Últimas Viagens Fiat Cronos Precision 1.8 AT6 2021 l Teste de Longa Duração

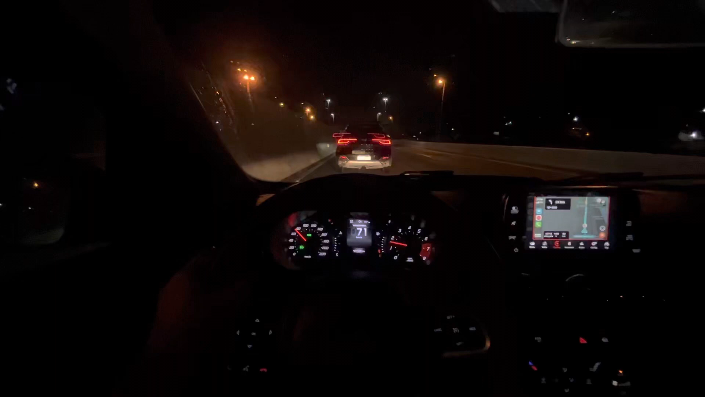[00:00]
Resolvi gravar para vocês, pra vocês observarem como que é. A velocidade é de 100 km por hora, 80 km por hora nesse trecho. Agora, olha aqui, ó. Olha só como esse cara dirige.
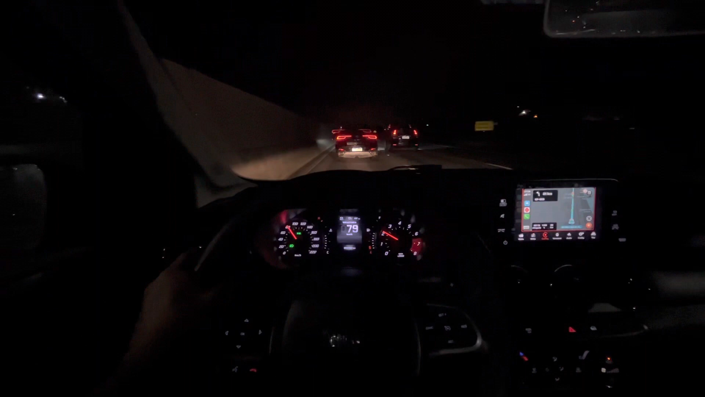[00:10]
Olha que loucura, cara. Graças a Deus, estrada livre. Graças a Deus. Calminho, calminho, a 110 km por hora. Nesses entroncamentos de pista aqui, é incrível como ele é macio.
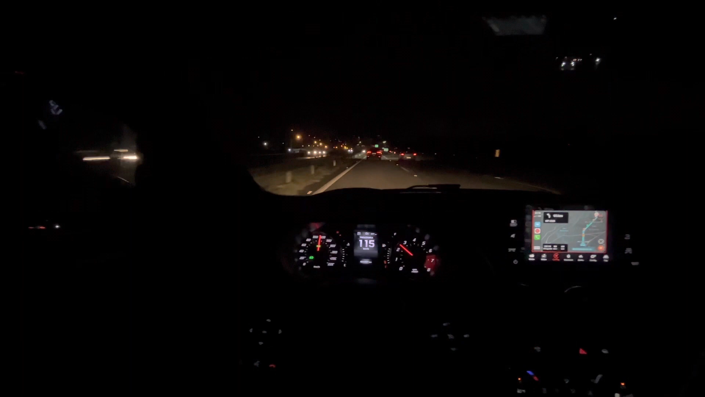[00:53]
Já choveu, já parou de chover. BMW X5 essa aí.
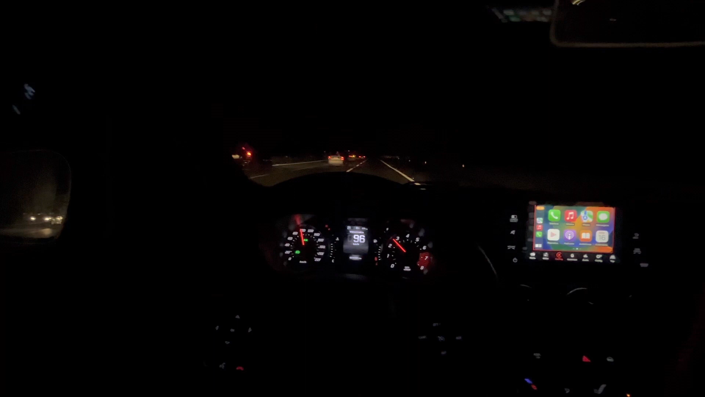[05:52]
330 nessa subida de serra caiu para 150. Por isso que eu falo que o e-torque sofre com os aceleros, sofre mais do que a média dos concorrentes, do que a gente viu aí no canal. Estava livre só na pista da direita. Achei que tinha um carro parado ali. E tem, viu? Ó.
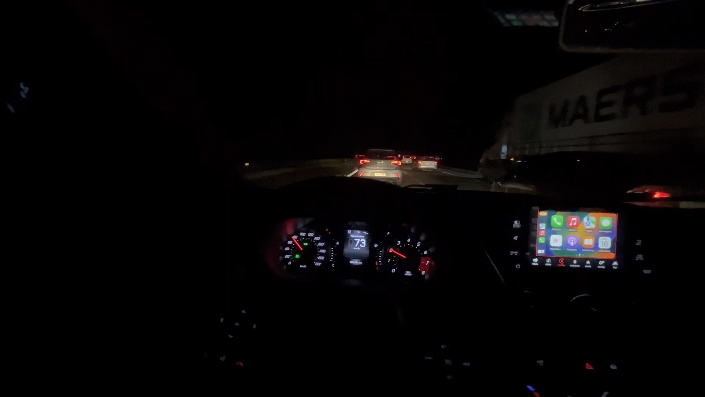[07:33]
Uma regulagem de profundidade um pouco maior para eu me sentir mais confortável. Agora ele engatou sexta, ó, no finalzinho da subida já tá quase plano. A 80 ele engatou sexta. Retomei um pouquinho, quinta, quarta, quinta, sexta.